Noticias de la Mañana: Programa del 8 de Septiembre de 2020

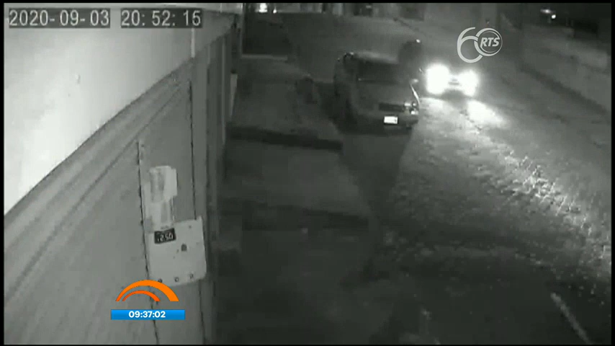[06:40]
En este video captado por una cámara de seguridad, se puede ver cómo el conductor de un automóvil se acerca a velocidad y cruza a otro vehículo que se encontraba estacionado.
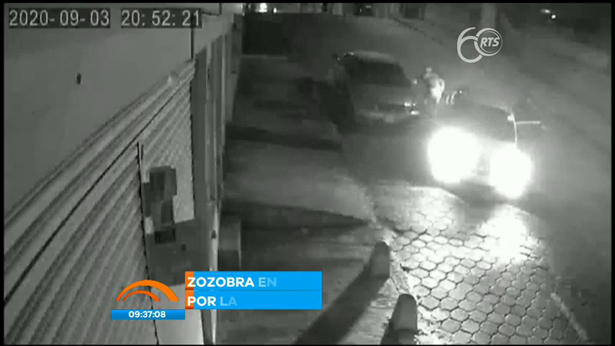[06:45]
Paso seguido salen de su interior tres presuntos antisociales que se disponen a cometer su fechoría.
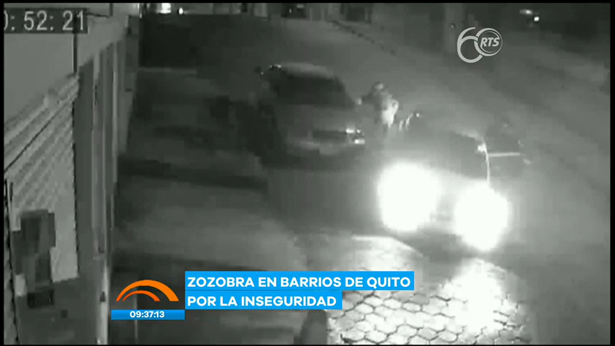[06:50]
Todo lo que ha visto hasta el momento pasó en 9 segundos. Lo que usted no se imagina es que en el vehículo atracado están personas quienes se desesperan. El conductor pita intensamente en busca de que alguien lo salve. Su acompañante grita tan fuerte que se le puede escuchar en la grabación.
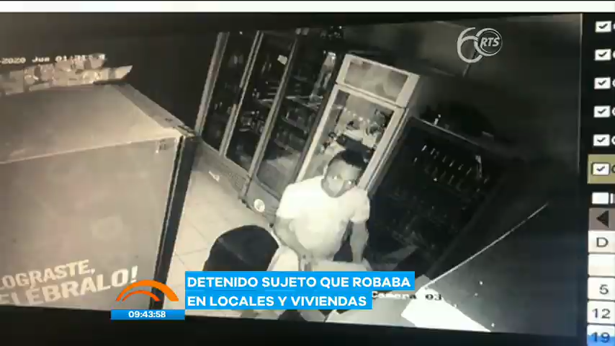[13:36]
Justo cuando pretendía llevarse objetos de valor, en horas de la madrugada, los vecinos se percataron y avisaron a la Policía Nacional y solo le quedó entregarse ante los uniformados.
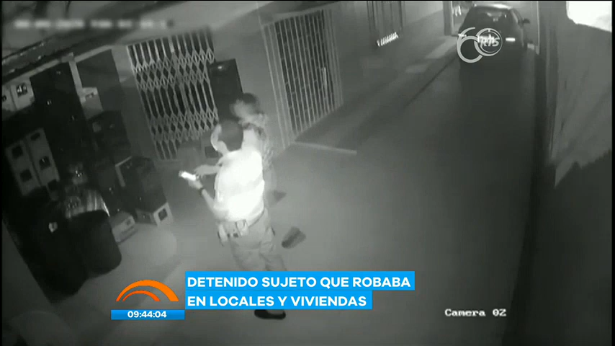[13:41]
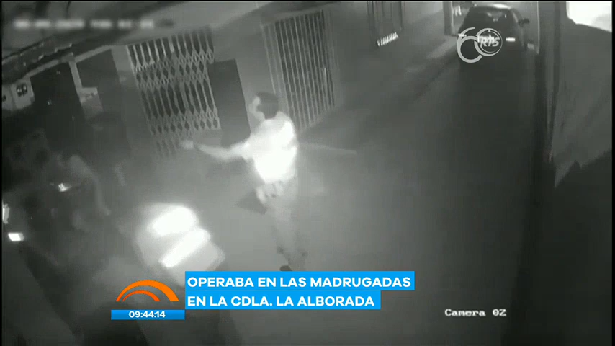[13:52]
En ese video se observa a varias personas indignadas que solo le reclaman por su accionar. Andaba solo, pero en esa ocasión sí le colocaron las esposas. Aproximadamente de 22 años de edad, el mismo que intentó sustraerse algunas cosas del domicilio. Causaba daño en los accesos, en las puertas de ingreso y trataba de sustraerse lo que más podía.